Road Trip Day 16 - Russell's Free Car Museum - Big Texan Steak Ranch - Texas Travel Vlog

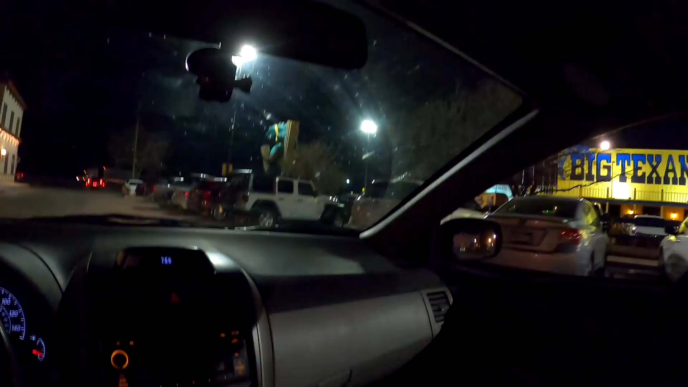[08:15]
It's right off the highway. Pretty popular place out this way.